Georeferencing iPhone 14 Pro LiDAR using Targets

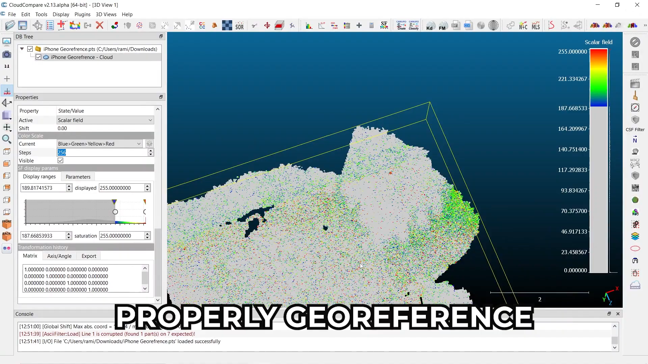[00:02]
Today I'm going to show you how you can properly geo-reference LiDAR data using an iPhone 14 Pro's LiDAR sensor and a 2-inch reflective target.
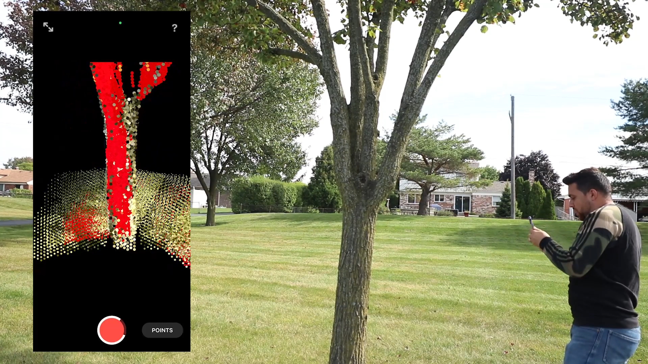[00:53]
The minute I remove my finger, suddenly colorized points show up and we can see the actual colors of the tree within the LiDAR scan.
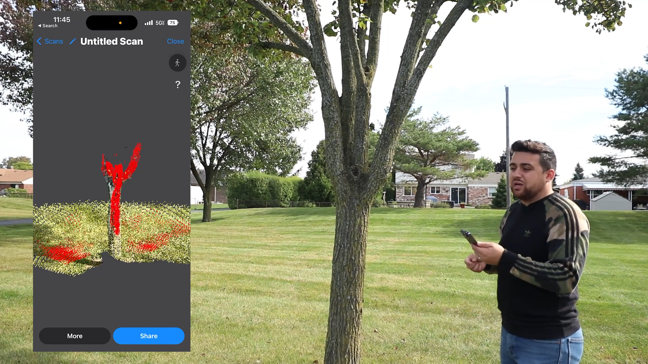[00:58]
And so these red points now exist because the camera to LiDAR system was unable to assign RGB values to all of the LiDAR points.
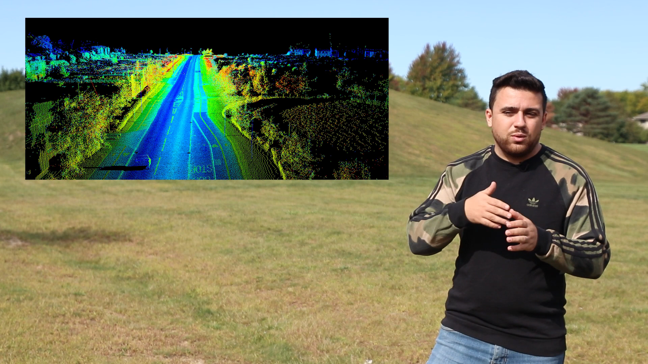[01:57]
We can clearly define where the sidewalk ends and where there is grass, and we can draw a feature line along the edge of the sidewalk defining its position.
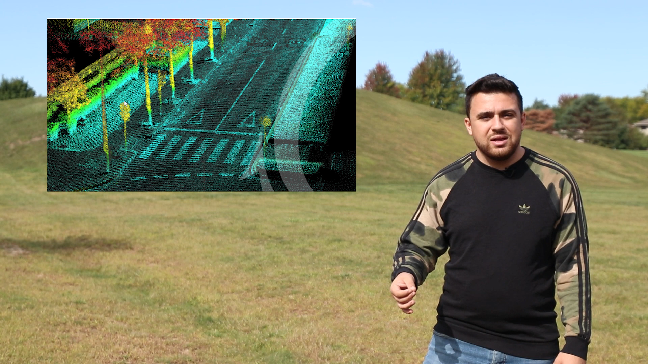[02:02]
This is only utilizing a LiDAR sensor. There's no camera sensors here at all, making us more comfortable with the accuracy of the point cloud because there's no camera to LiDAR calibration.
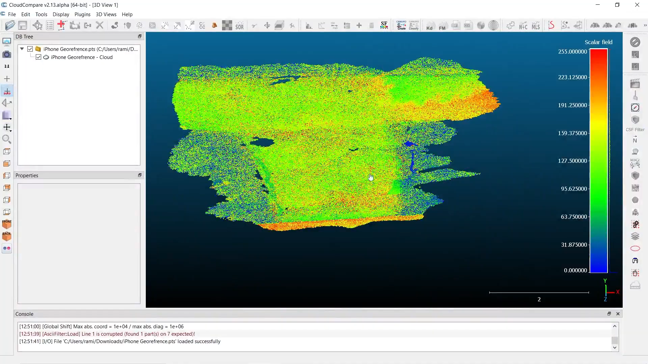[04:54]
Based off of the different objects that were scanned, you're going to see a different type of return for each individual point. Now, our biggest concern for geo-referencing is being able to see those targets and define where the center of the target is.
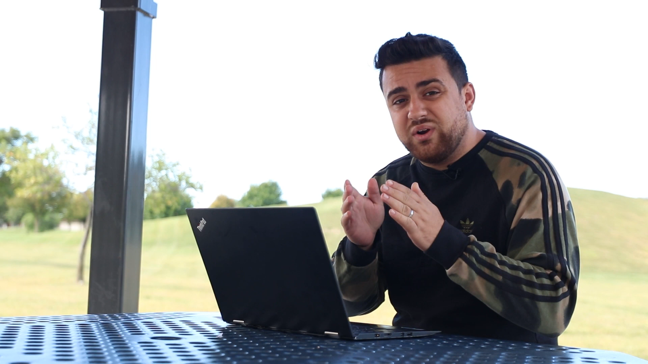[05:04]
This requires you to manipulate the color scheme of the intensity point cloud in order to define the reflective properties of the target. So inside of the properties here to the left, you can see I have a color scheme. I like to use the blue, green, yellow, and red color scheme.
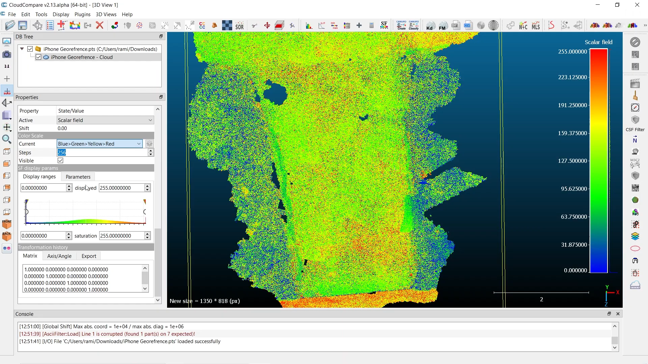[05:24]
That way I have a lot of colors to work with and a lot of contrasting colors that I can visually see.
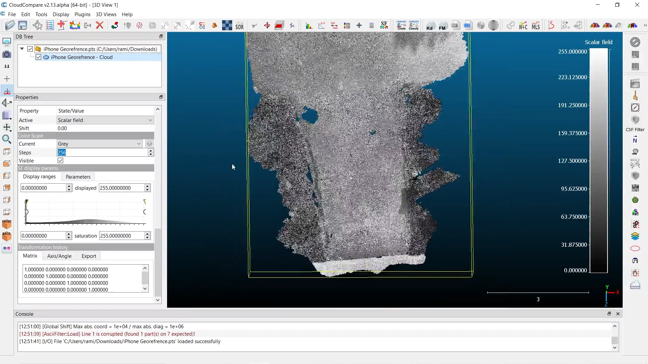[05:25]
Some people are used to using grays, other people prefer just a singular color. So it's all based on preference and experience with LiDAR point clouds. Alright, so I've selected my color scheme and the first thing I want to do is find one of the targets inside of the point cloud.
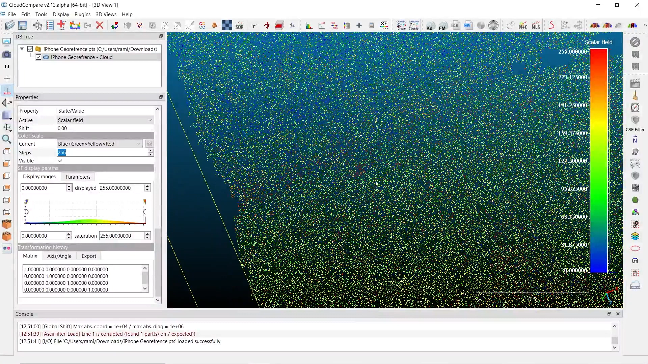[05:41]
I see there's one in the back here, so let's zoom into it. Here it is right there in that little spot where there's a bunch of red points. I know it's a little difficult to see, so I'll just increase the size of the points a little bit. Oh, that's maybe too much. Alright, that should do it.
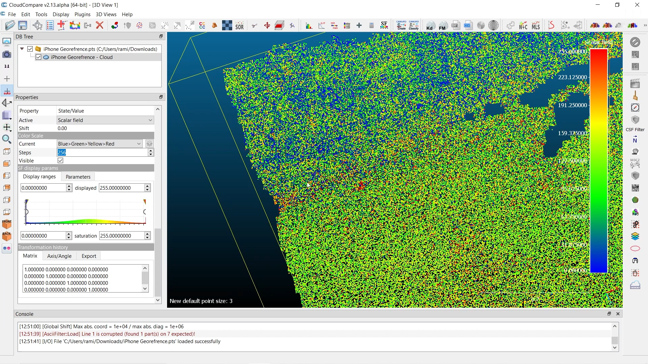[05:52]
And now we're going to work with the display ranges to get those points to be visible, in comparison to other points. So I'll go ahead and eliminate less saturated points, points with weaker returns. So they'll turn gray. I'll also change the range here so that we can have more colors in our display.
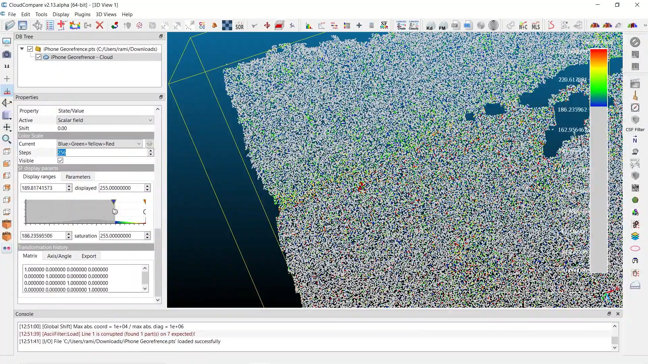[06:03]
Alright, suddenly now that I've done that, you can see the red points are much more defined and I can actually find the center of this target.
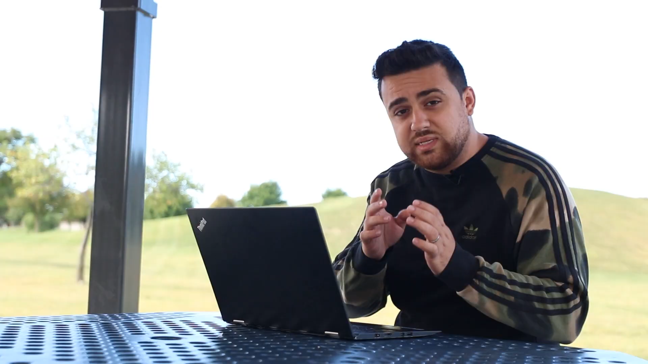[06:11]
Let's take a look at a different target.
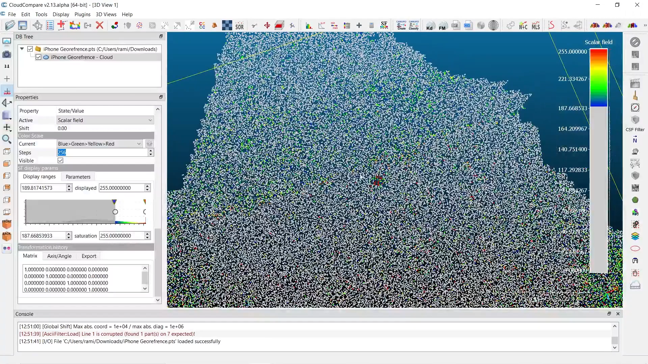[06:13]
Coming over here, this target is also very visible. I can tell that the center is right there. Zooming out here, we have targets down here by the bottom of the site. The first one right here, I can find the center right there.
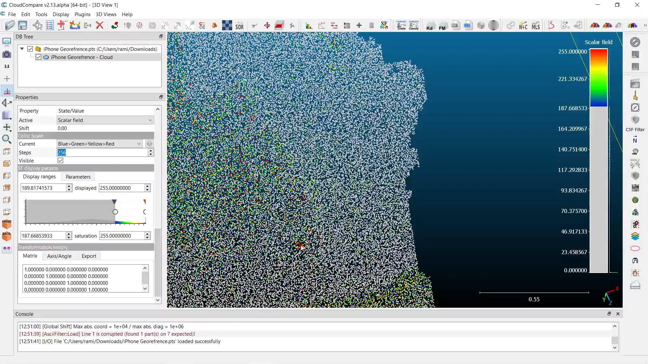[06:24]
And this target, the center is right there. Now that we've identified the center location for all of the targets, let's pull up the CSV file with our control points that we've observed with our GNSS receivers as we geo-reference the locations in the point cloud.
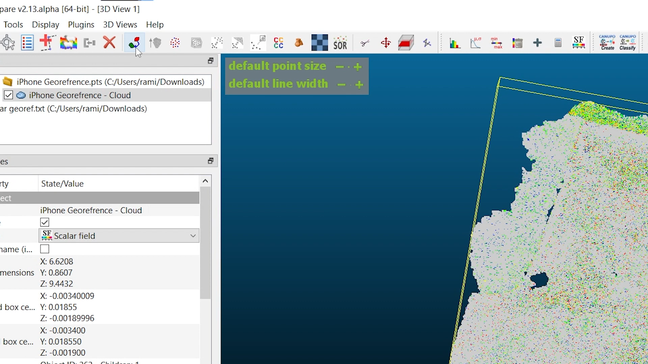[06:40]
I'll start by selecting the point cloud and selecting this geo-reference and aligning tool.
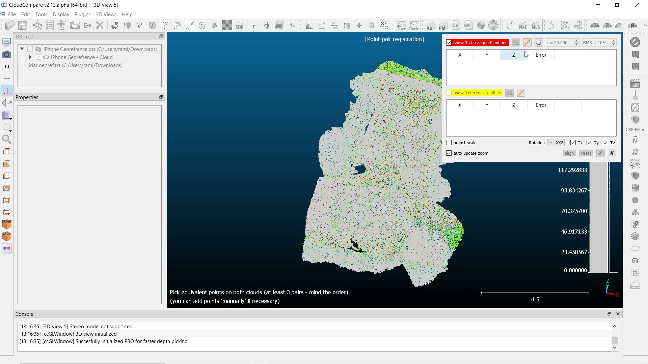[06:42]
It brings up this alignment palette and it's going to ask me where the location of the first point is. So if I flip my point cloud around,
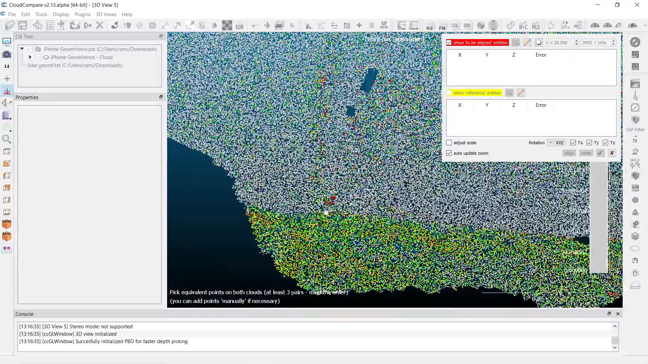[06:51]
I know that the first point is right here and I'm just going to come in, select the center of it. Now here on the second part where it says show reference entity,